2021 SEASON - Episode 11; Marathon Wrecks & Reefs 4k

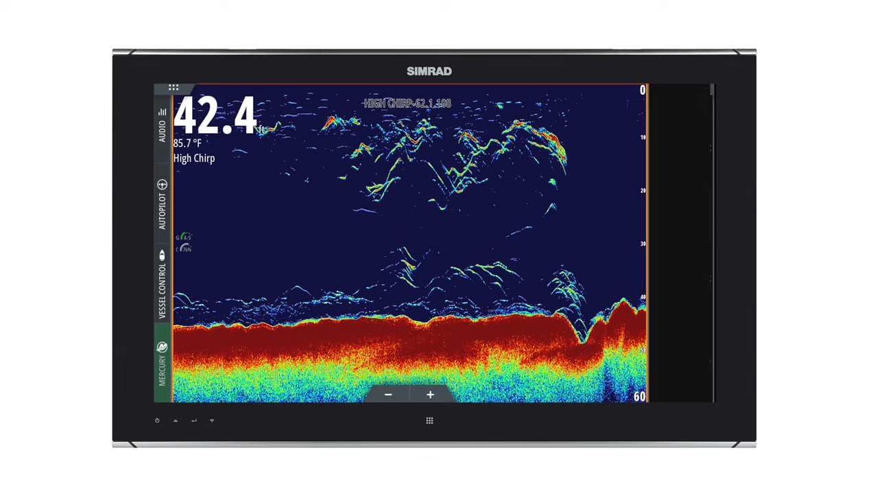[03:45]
On screen: depth 42.4 ft, water 85.7°F
and sure those fish tend to move out towards the patches and get